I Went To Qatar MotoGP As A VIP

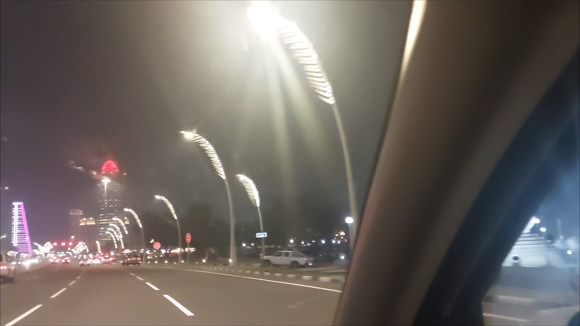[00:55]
So we actually went past the hotel, up to the track, and then I turned around and come and work that around again. But yeah,
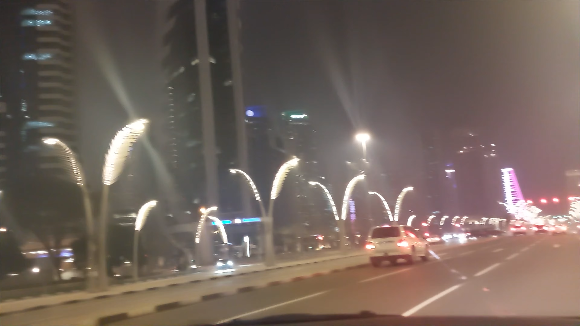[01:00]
some of the buildings that you find around Lucille City, oh my word, you'd never see anything like it in the UK ever.